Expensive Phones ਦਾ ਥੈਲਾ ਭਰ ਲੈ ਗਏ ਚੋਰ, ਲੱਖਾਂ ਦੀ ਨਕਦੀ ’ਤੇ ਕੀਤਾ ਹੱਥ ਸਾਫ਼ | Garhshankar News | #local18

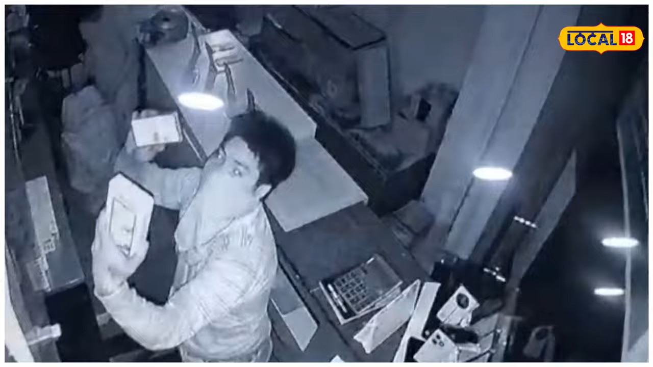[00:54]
ते एक थेल्ले दे विच इस सारे फोन पर है जानते ने जिस तो बाद दे विच किया जा रहे है कि
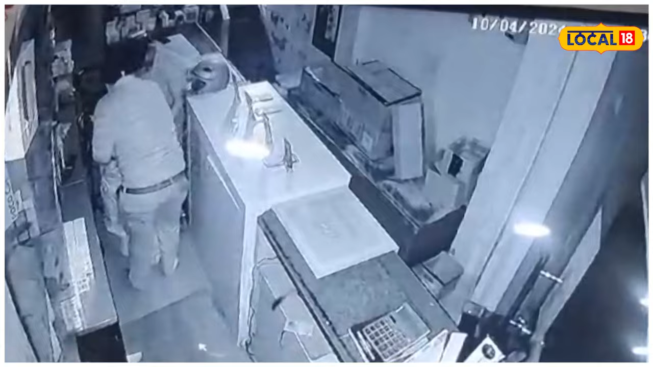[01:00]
दुकानदार दा लखा � रुपे दा नुक्सान हो गया ते कैश जो गल्ले दे विच प्यासी तेन लाख रुपे उस दे उत्ते वी चोरांदे वलों हाथ साफ कीता गया हलाकि हुने इस कटना दी जानकारी पुरस मोवी जित्ती गई है